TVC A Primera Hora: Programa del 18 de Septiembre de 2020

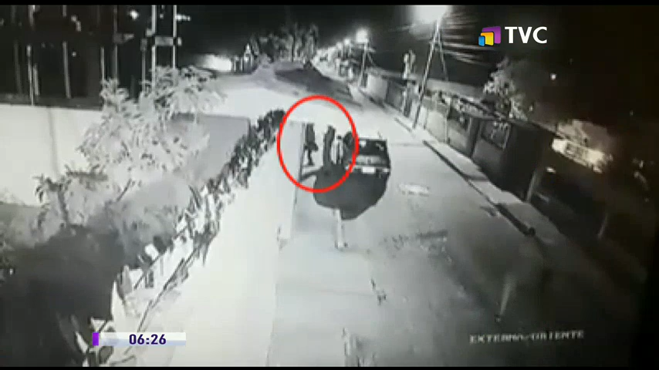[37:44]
En el video viralizado en las redes sociales se observa como dos hombres. Están conversando fuera de un auto con absoluta normalidad. Son dos amigos y es que hasta ese momento no pasa es nada.
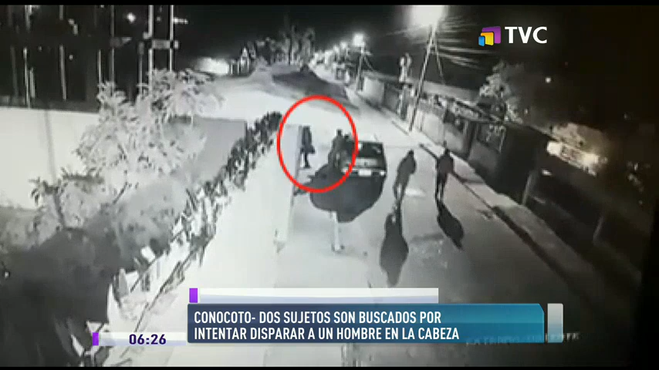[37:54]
Sin embargo, asoman en escena otros dos sujetos y van directo donde los hombres que conversan, al parecer forcejean y entonces empiezan a robar en el carro una vez abierto. Sin embargo, en un descuido, una de las víctimas sale apresurada a carrera para evitar ser asaltado
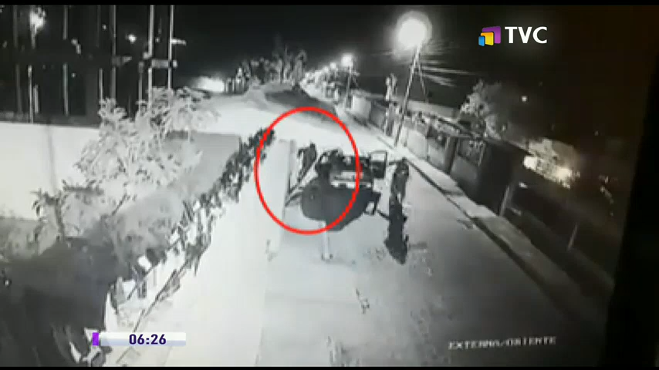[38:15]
y uno de los zampones entonces responde con un tiro directo a la cabeza, pero afortunadamente no logra su cometido.